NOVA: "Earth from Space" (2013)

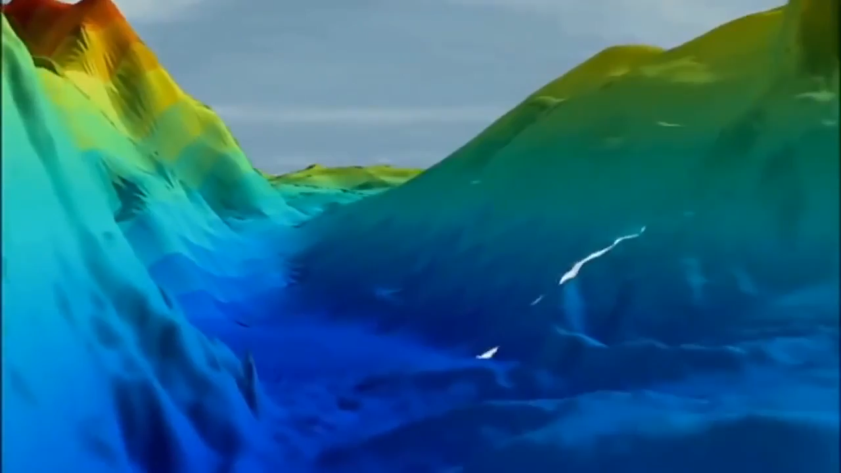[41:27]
Other sensors attached to the sea floor track the flow of the brine as it sinks.
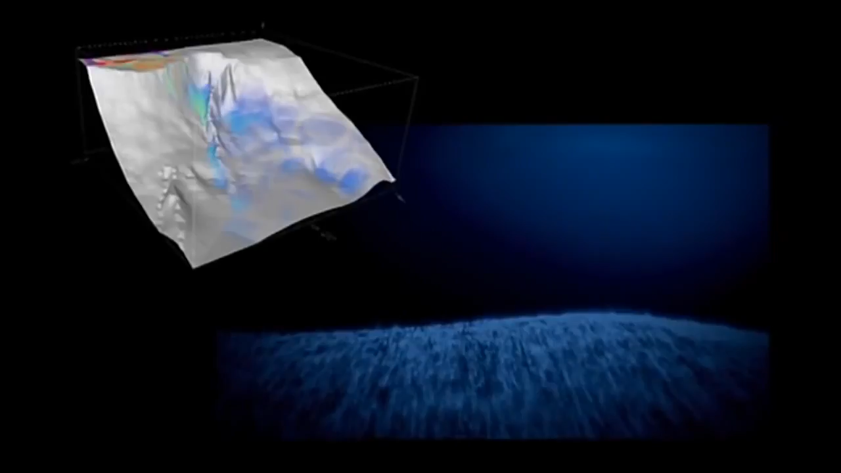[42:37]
The brine spreads out towards the edge of the Antarctic continental shelf and then falls into the chasm revealed by Jason.